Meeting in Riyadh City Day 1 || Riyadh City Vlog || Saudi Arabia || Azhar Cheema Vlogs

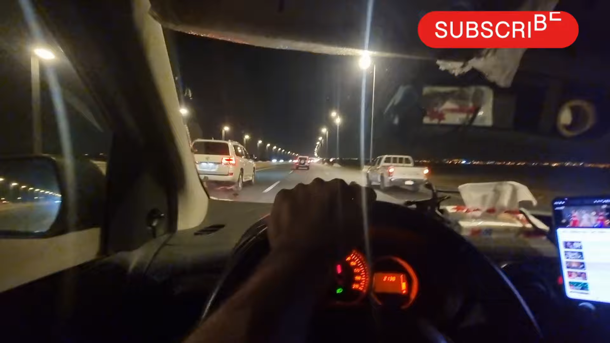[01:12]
اور باقی ابھی بھی میرا تقریبا ہوتل تک پہنچنے کا جو ہے نا وہ سکسٹی کلومیٹر باقی ہے تو انشاءاللہ یہ بھی تیہ ہو جائے گا پھر پہنچتا ہوں ہوتل میں ریاض کی رونکیں جو ہے نا بہا آلی رہتی ہیں جو بھی سکلٹ ہیں یا رہا میں جب ریاض میں انٹر کرتا ہوں نا جب بھی کبھی بھی آؤں
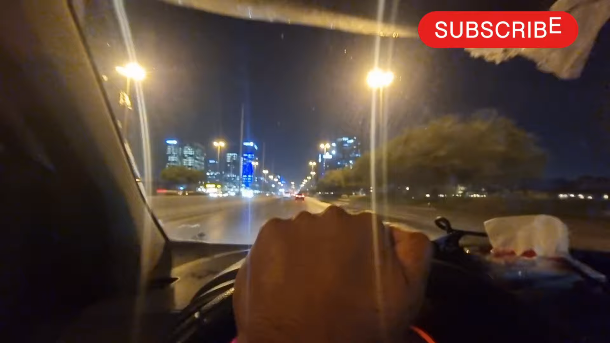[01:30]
تو ایسے ہی لگتا ہے کہ ہم اب آئے ہیں باہر پردیس میں اپنے شہر میں تو ایسے ہی صحابہ ہے کہ یار بس نہ ہم نہ کہہ لو کہ اپنے ہی ملک میں ہے نارمل ہے نا چھوٹے سیٹی کا سکون بھی ہے لیکن چلے ادھر رہشہ سلو سلو گاڑی چلانے پڑتی ہے سارا کچھ ہے